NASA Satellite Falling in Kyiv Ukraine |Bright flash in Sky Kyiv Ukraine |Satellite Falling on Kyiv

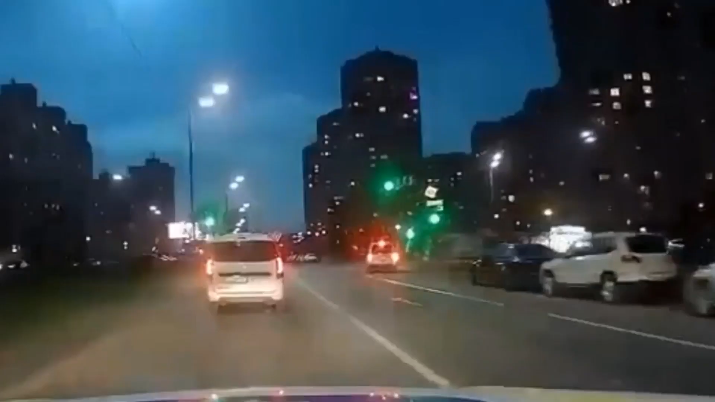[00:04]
Bright flash in the sky, which was observed in Kyiv and the Kyiv region. Flash in Kyiv reported. Possible meteor or some space thing falling. Red alert declared aftermath.